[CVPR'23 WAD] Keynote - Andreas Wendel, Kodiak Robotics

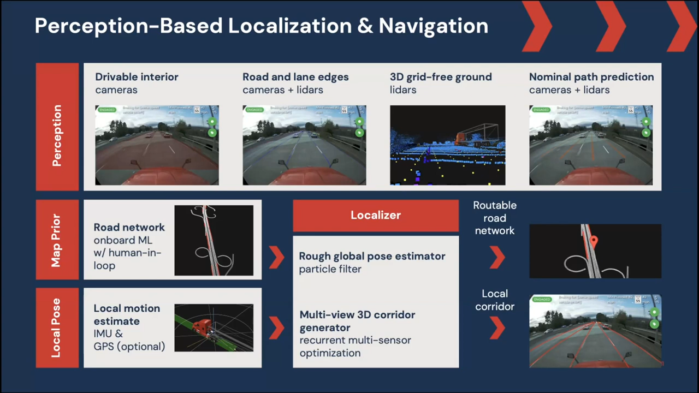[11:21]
where the lane lines are these are very inspired by the lane lines but really i need to know where can i drive both nominally but also in any uh evasive maneuvers for instance if i want to avoid last second the vehicle in front of me is there space for me to go on the right side or should i go to the left right so how does this look in practice if we
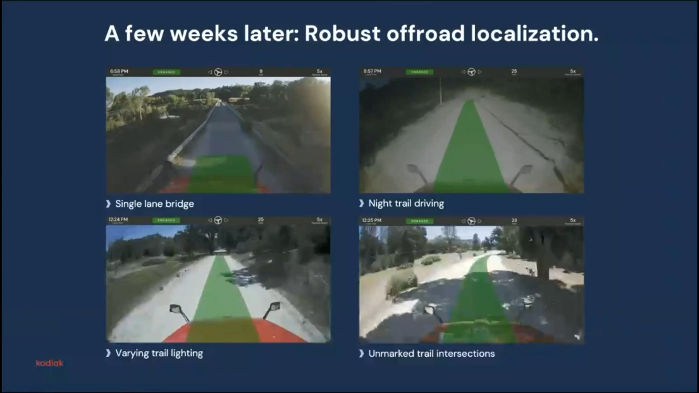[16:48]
a few weeks later after i showed you this first video uh we have now very robust offboard localization because we hardened the system that way right you
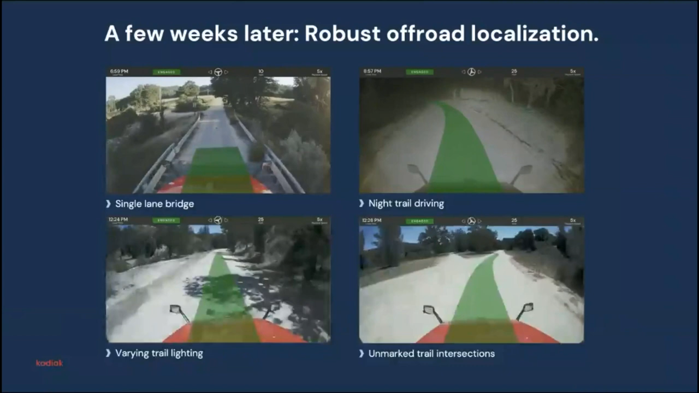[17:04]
we actually do all of this at night uh we have various different tray lighting just similar to what you have just seen in the simulated example and also these intersections on the bottom right right is what i just talked about before or if you just were like i follow the road if you had an algorithm like this you wouldn't know where to go so really what what our maps also give you is the
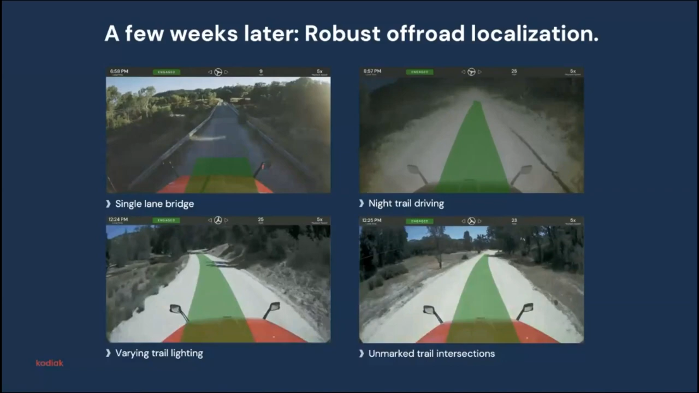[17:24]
intent uh do i want to take the left or do i want to give give it take the right at these intersections and therefore i can drive in these environments